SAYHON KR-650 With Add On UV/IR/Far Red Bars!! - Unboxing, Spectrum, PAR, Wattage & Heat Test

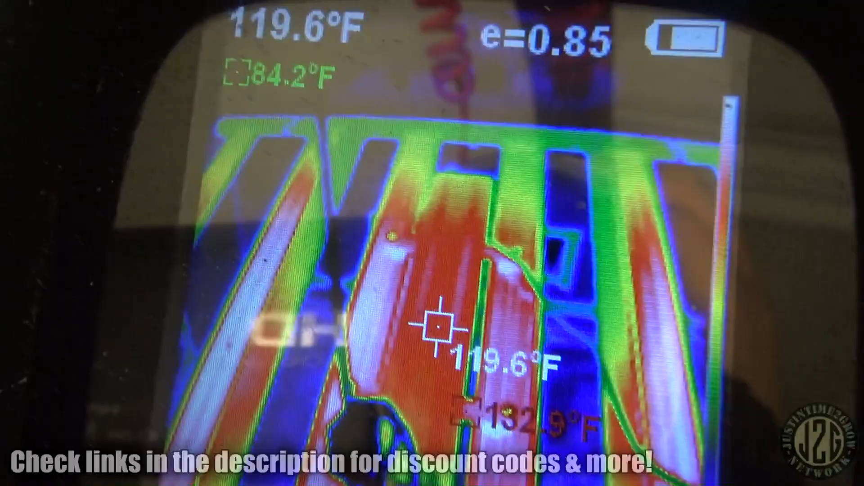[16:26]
On screen: spot 119.6°F
little warm around the driver box as to be expected let's check like one of the outer whoops outer bars here 119
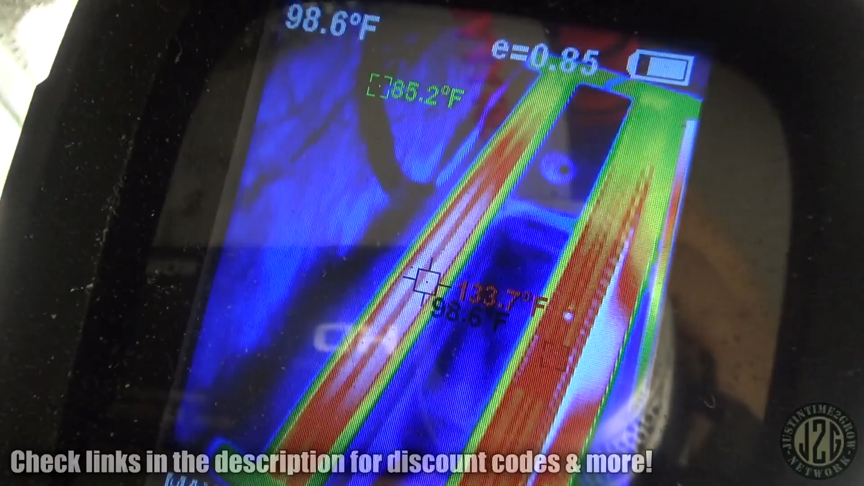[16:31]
On screen: spot 98.6°F
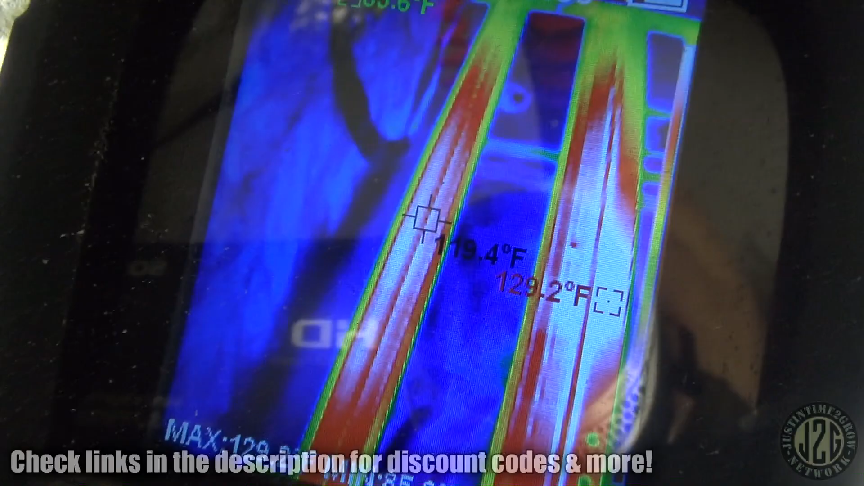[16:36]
On screen: spot 119.4°F, max 129.2°F
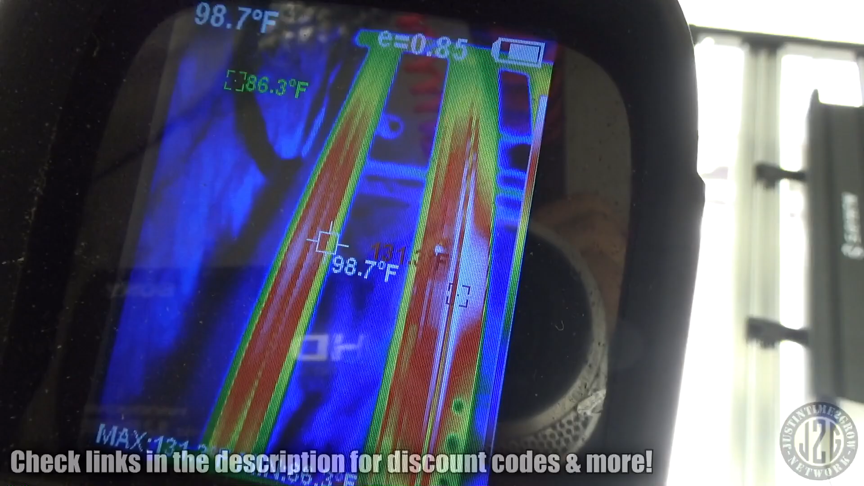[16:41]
On screen: spot 98.7°F
119 we're hitting like one 129 on this one over here
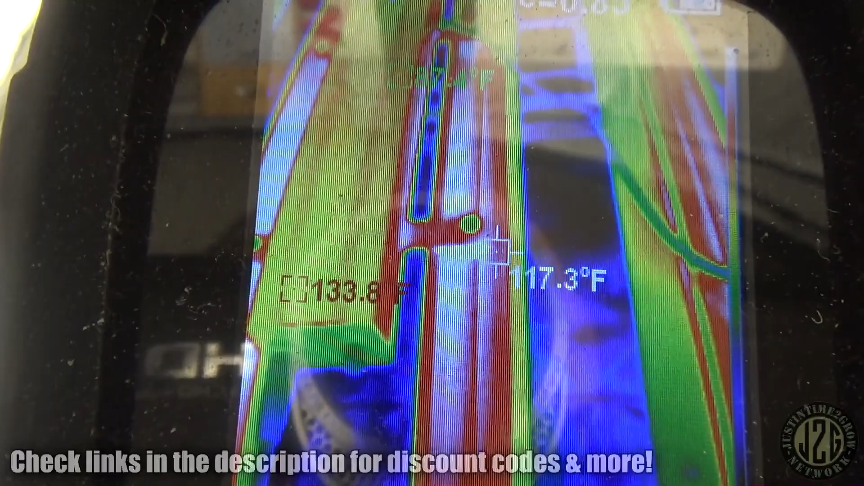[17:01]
On screen: spot 117.3°F
119 on the one next to the bar
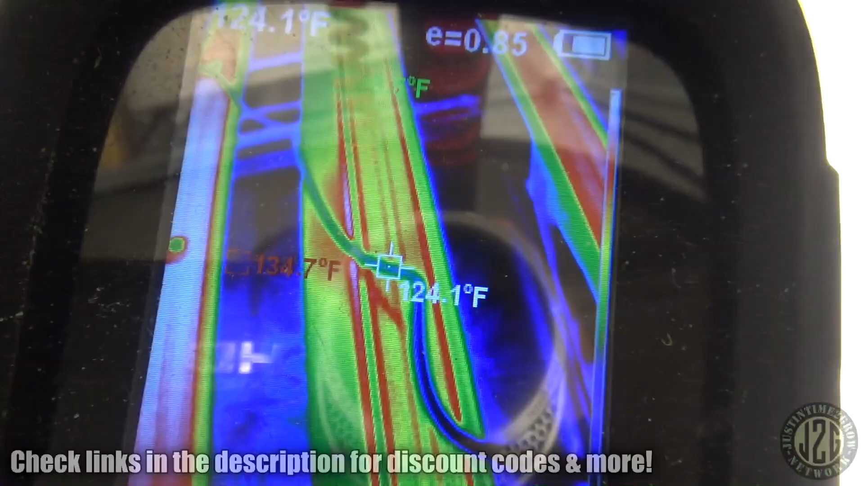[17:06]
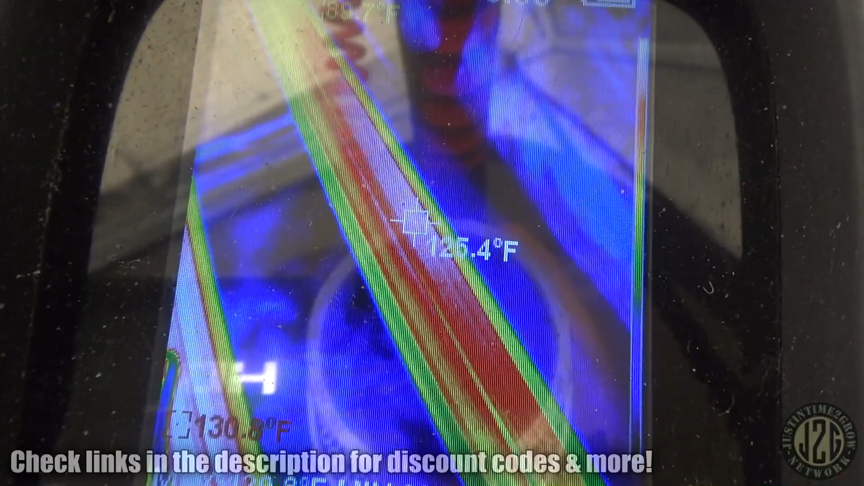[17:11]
On screen: spot 125.4°F
furthest one 125 so 125 to 135 driver box